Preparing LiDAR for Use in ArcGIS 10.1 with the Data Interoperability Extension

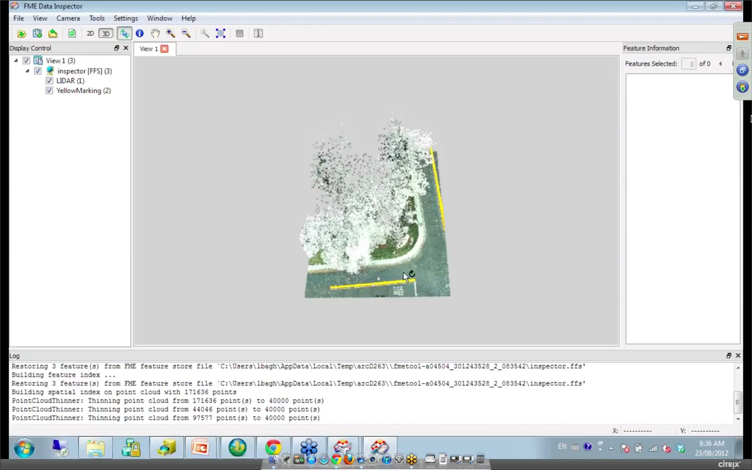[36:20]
So once I extracted the road center lines, I elevated them a little bit over the surface so that we can clearly see them. So. Wow. So you pull out some vectors there. Yes. So, of course, we can clean it a little bit. We can remove spikes or generalize it. But, well, this is not the point. But we can easily and fast extract this road painting.
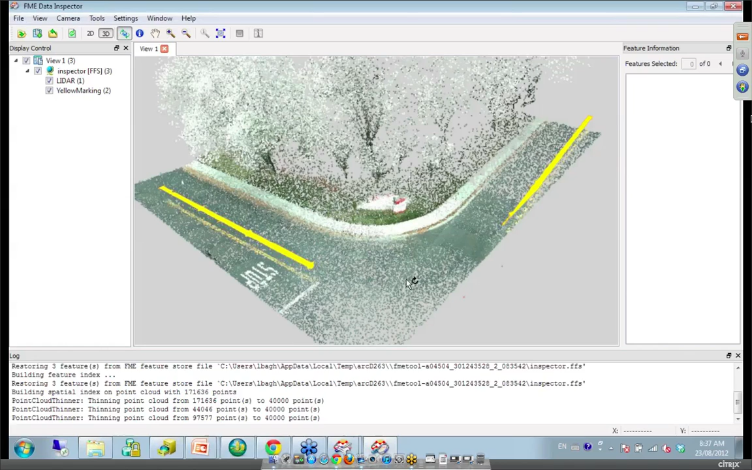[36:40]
So turn off, can you just turn off the lidar? So this is, okay, so that is actually the output of this thing. Yes.
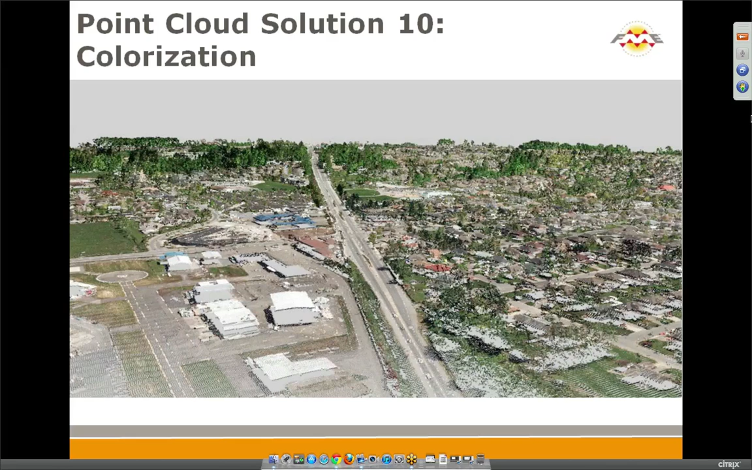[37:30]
I will be number one. Thanks very much, friends, the township of Langley for giving us some really good test data to try out. So this was data that didn't have a color. They gave us ortho photos. We showed them how they could all be combined to make a much more attractive point cloud, I guess. Yeah,
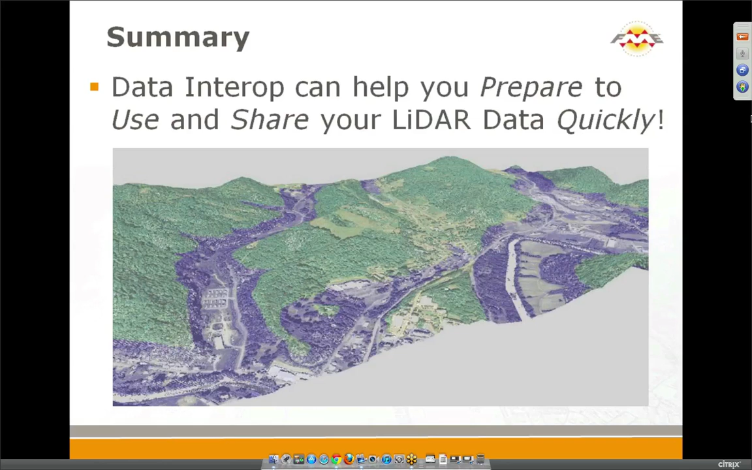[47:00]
So in other words, if you're thinking of buying property in those areas that are bluish, maybe you should think again. Is that what your conclusion is? Yes, exactly. Just ask what is the highest flood level, enter it as a parameter into this workspace and you get your answer. And it's quite nice to work with that. Yes. So that's coming soon. All right. So we have an offer.